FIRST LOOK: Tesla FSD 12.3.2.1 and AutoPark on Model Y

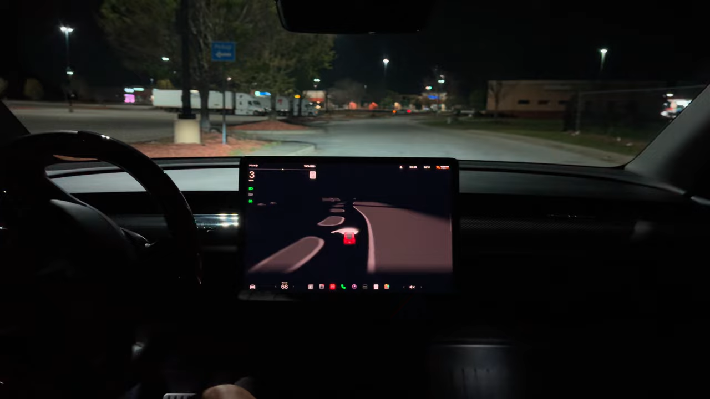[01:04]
So now let me show you how that AutoPark feature works. It's pretty cool. Let's check this out. We're at Walmart right here and you can see all the parking spots.
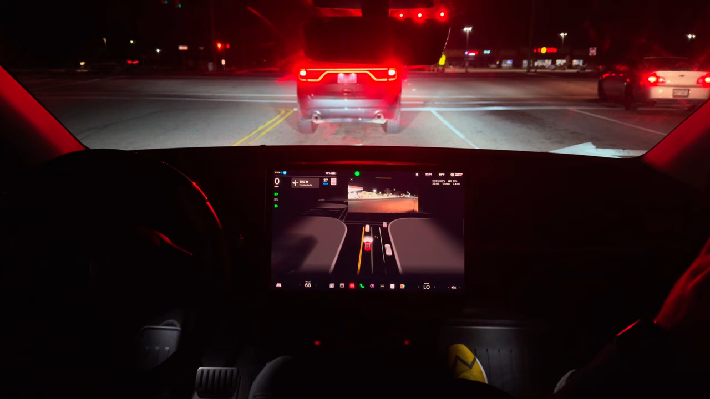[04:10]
Some reason I think this looks a lot smaller than version 11. The cars on the screen. Not sure if I just got used to the Cybertruck, everything being so big. So let's see. So far, so good.
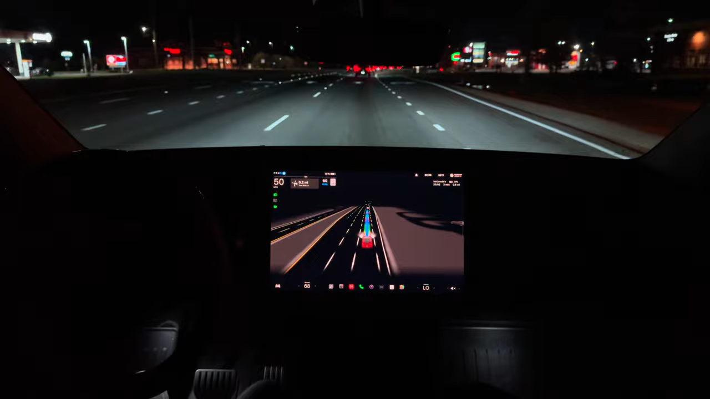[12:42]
So we should make a right turn up here. Now turn right onto two-bay lane. Okay, it's turning on the signal. That's good. Let's see how it handles this right turn.